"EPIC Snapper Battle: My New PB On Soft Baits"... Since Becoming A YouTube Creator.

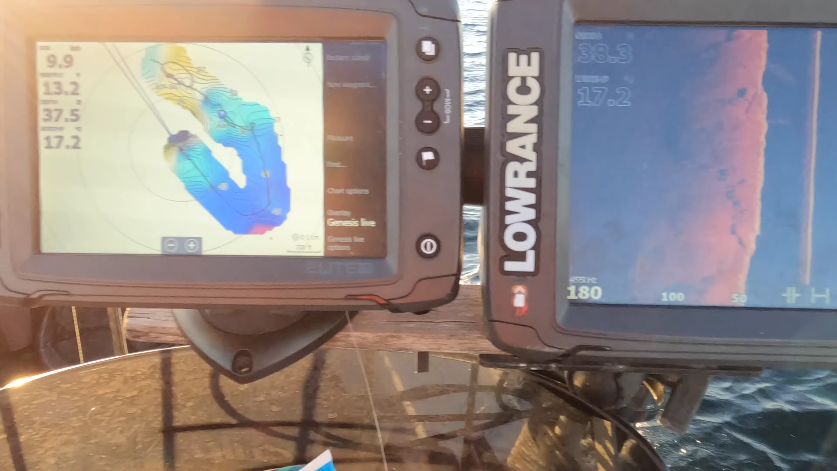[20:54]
Just mapping a little bit more of the reef out before I go in. Just taking a different path.
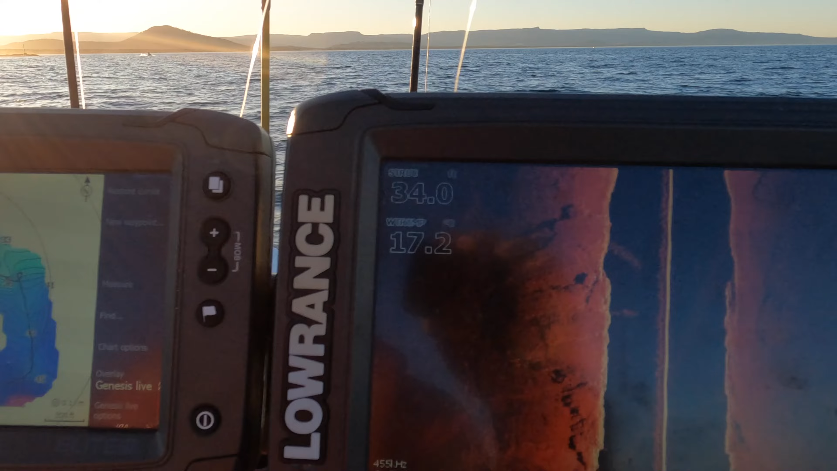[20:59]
A few ledges, more bait. That one looks like it's got fish hanging on it.
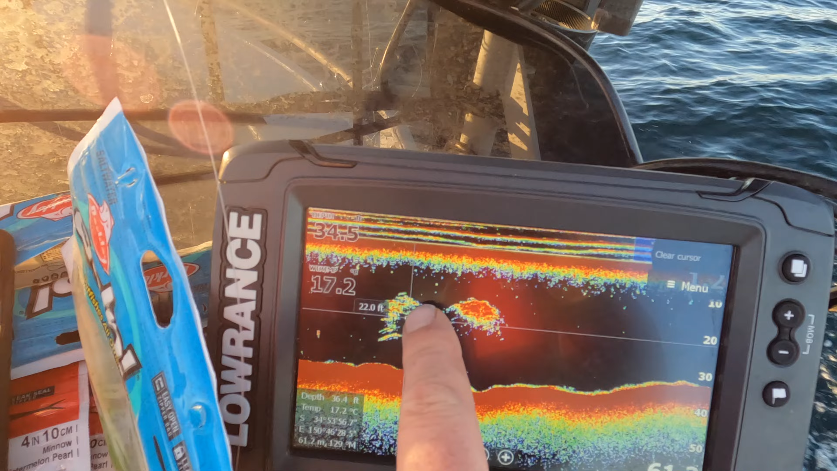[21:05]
These fish are predators, this one's bait, I reckon. But there is a lot of slimies, I reckon.
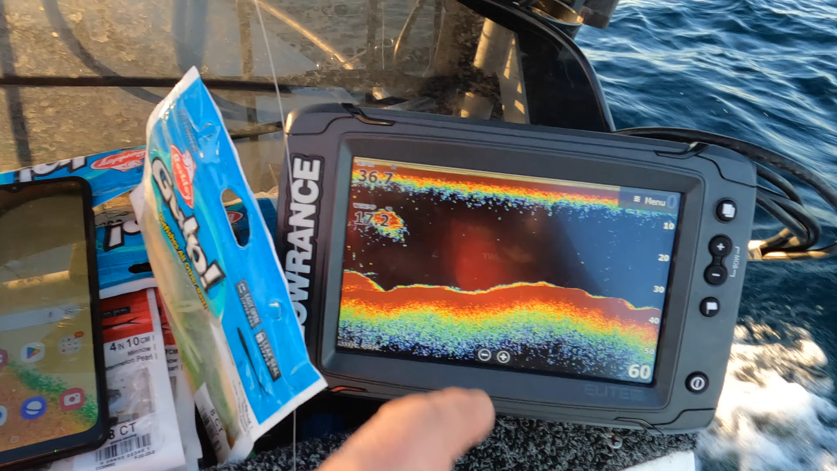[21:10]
There's a lot of slimies hanging around. But there is that odd big predator fish, which I've proven by catching that big ass snapper. You!